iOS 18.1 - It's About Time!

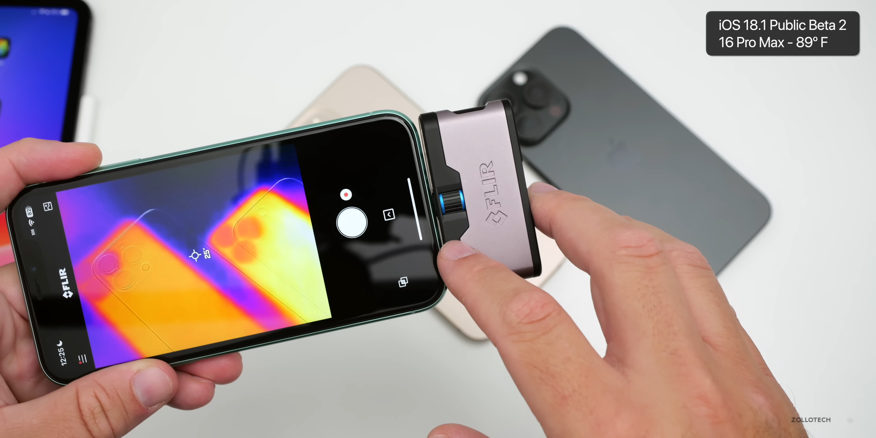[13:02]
and on ios 18.0.1 we're just at about 30 degrees celsius so it's actually holding up quite
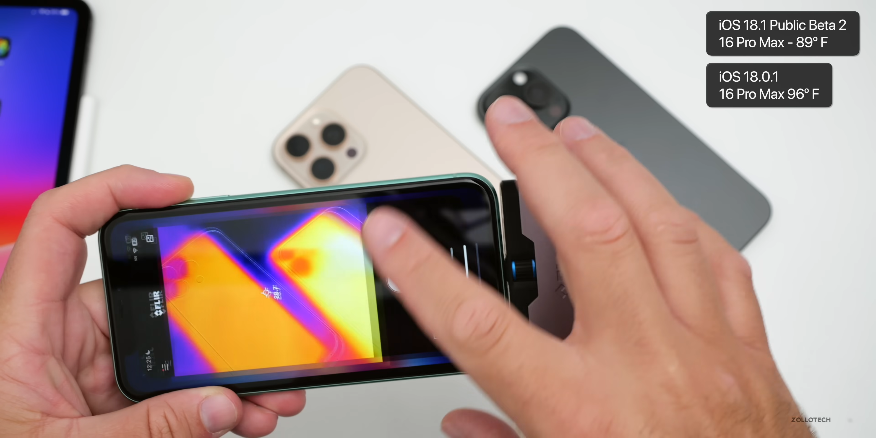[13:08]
well no real issues with heat especially on the new devices apple did a great job getting rid of a lot of that heat hopefully it gets even better with future